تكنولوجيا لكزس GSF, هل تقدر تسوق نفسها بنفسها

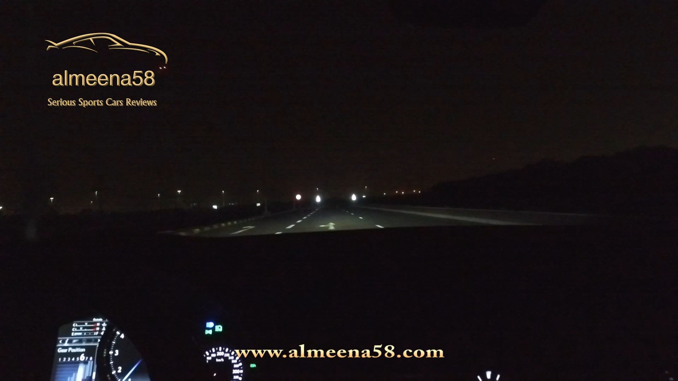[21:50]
GSF طبعا هي تجي Standard LED الأمامية وتحكم في العالي والواضي يكون إلكتروني فالآن هي على الإعدادات الإلكترونية مفروض هي تحدد من نفسها متى يشتغل العالي والواضي أول أول شي حتى أن استجابة السنسورات والكاميرا سريعة جدا في سيارة جاهي قدام خلني شوف راح تشوفها بسرعة أم لا
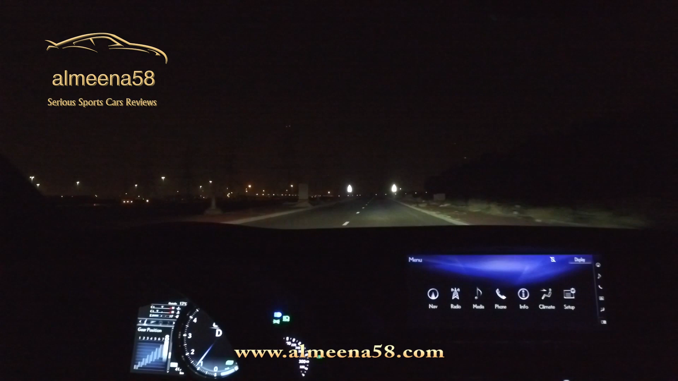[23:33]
على طول شافت السيارة طافتني وطفت العالي فأقدر أقيم أنه من أفضل صراحة الأنوار LED اللي جربناها في السيارات يعني حتى الألمانية والأمريكية وعندك طبعا المراية تنصفط الخارجية تقدر تنصفطها